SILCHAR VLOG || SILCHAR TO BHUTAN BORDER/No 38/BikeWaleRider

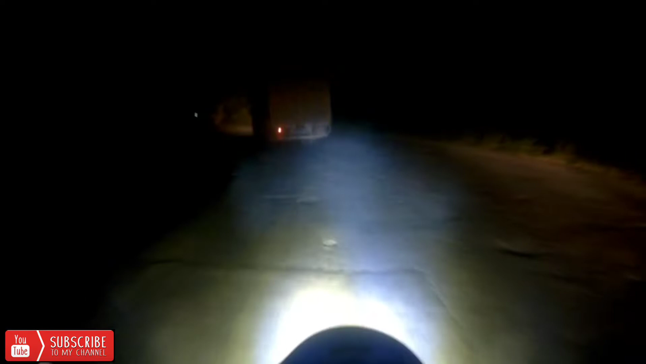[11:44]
नाइट राइडिंग स्टार्ट हो चुका है, हिल से रास्ता भी देख सकते,
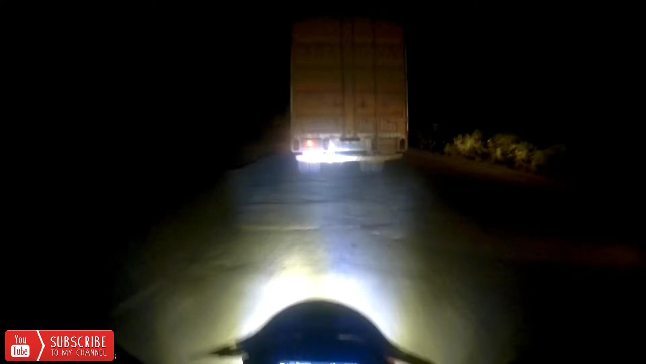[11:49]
इतना अच्छा नहीं है, लेकिन क्या करें, घर तो जाना ही है हम लोग को जल्दी जल्दी।